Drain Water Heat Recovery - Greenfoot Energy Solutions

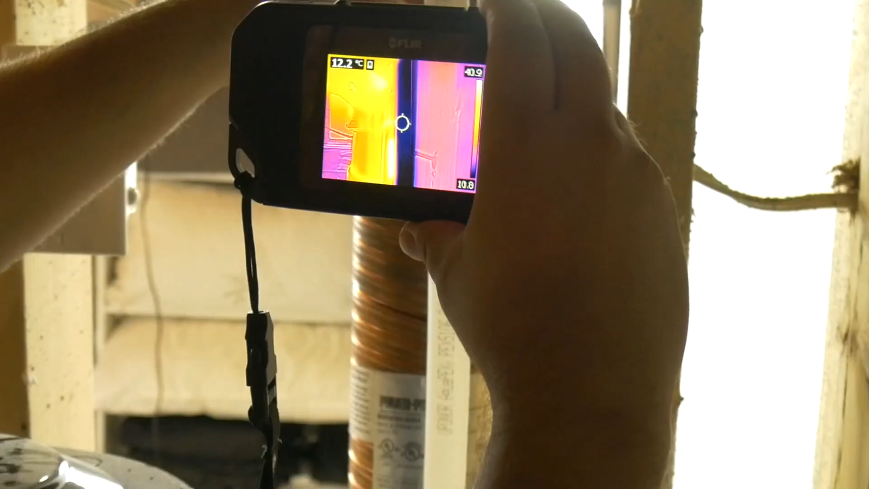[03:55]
On screen: spot 12.2°C
This is the blue pipe. Okay.
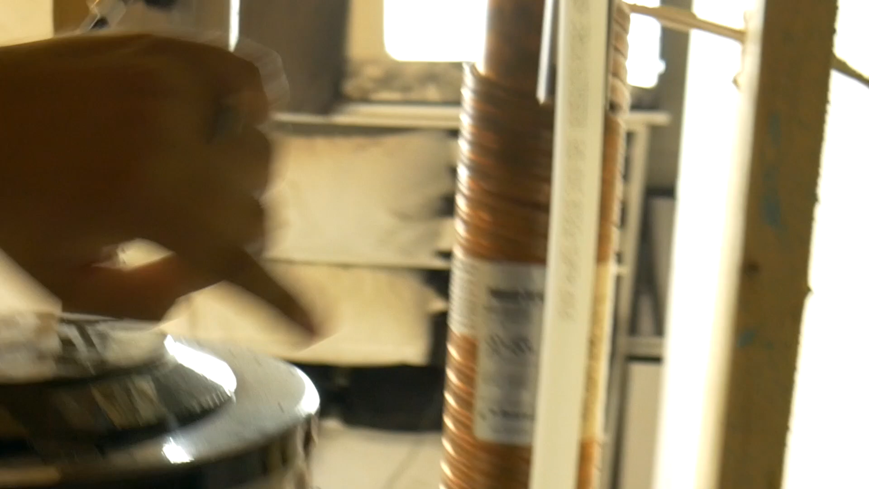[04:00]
So it goes, it goes down at the bottom. This blue pipe goes in and the water goes around the pipe.
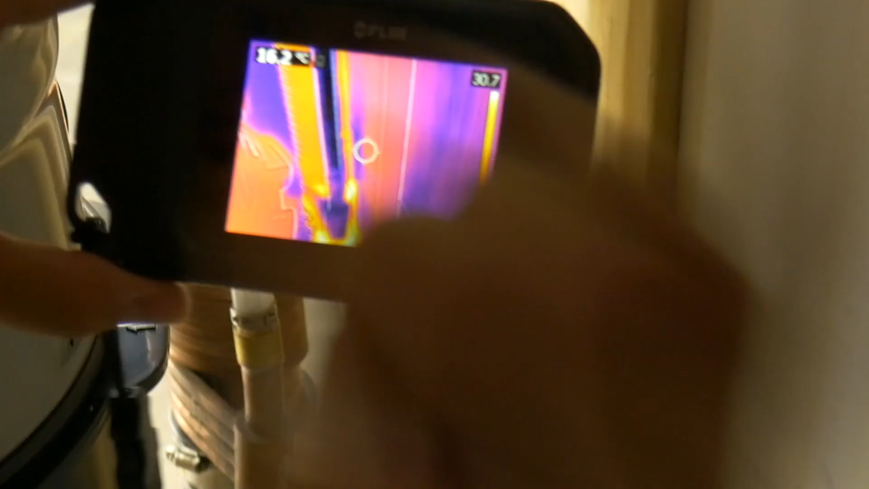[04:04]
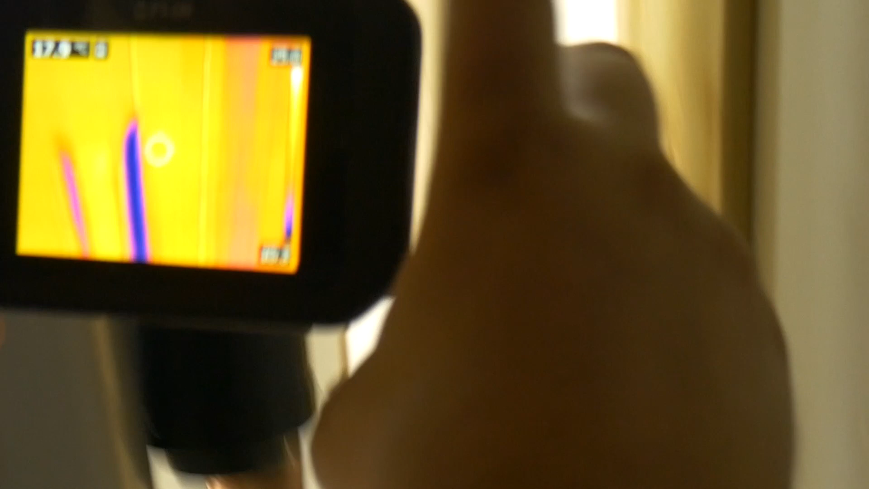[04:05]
And if you look here, which is the exit of the hot water,
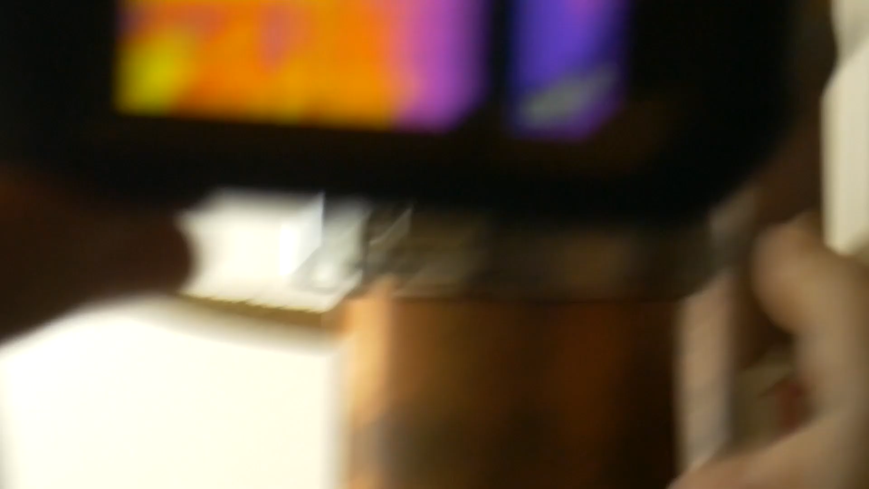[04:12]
if you look at the pipe here, it came out warm.
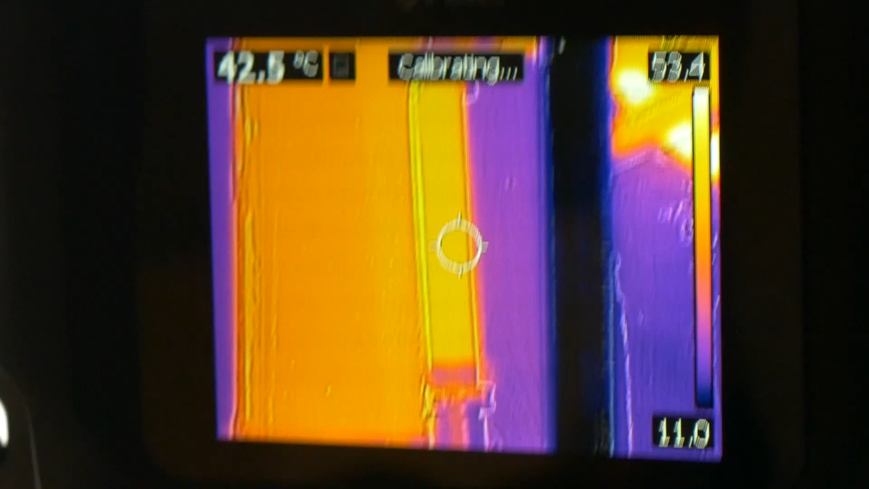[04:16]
Warmer, I should say. Yeah. So basically, it's your cold water line here, and then it gets preheated.
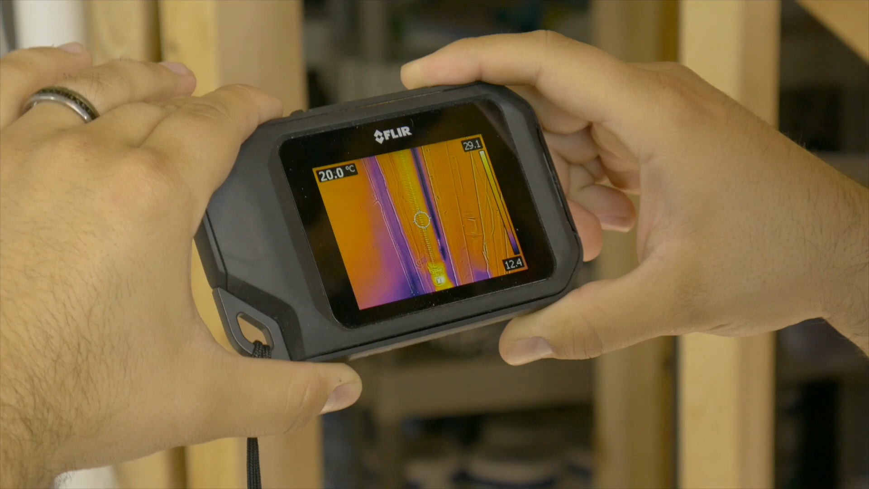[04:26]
On screen: spot 20.0°C
So water, again, water is flowing around the pipe because of the centrifugal force effect, basically.
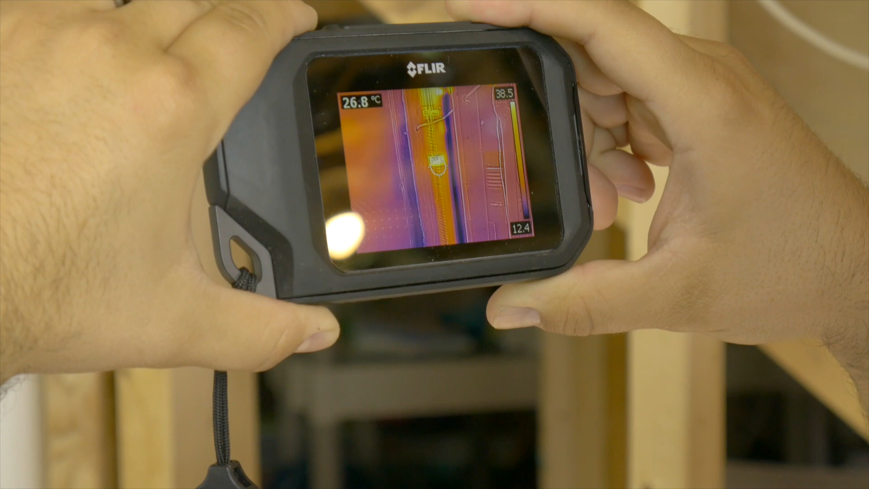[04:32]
On screen: spot 26.8°C
So yeah, we're getting some really nice, good heat recovery right now. Oh, yes.